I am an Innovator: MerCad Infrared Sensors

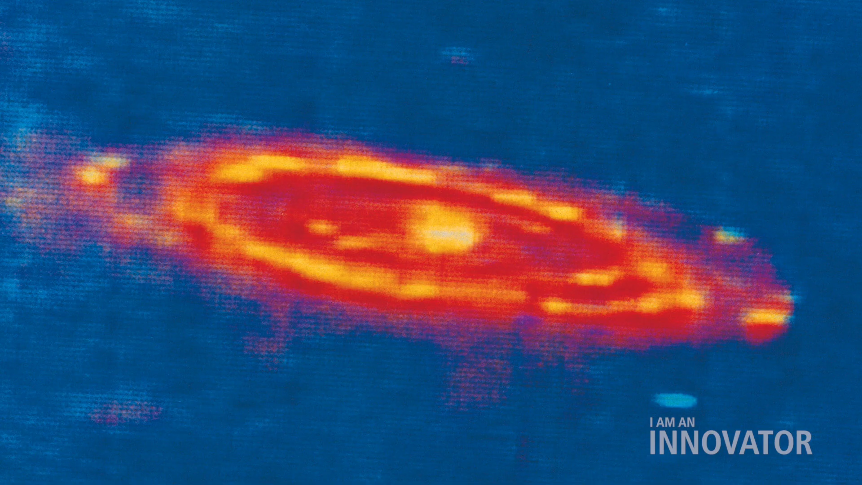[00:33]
faraway galaxies, anything that you can't see with your eyes but emits light in a different spectrum, that is where our sensor chip assemblies go.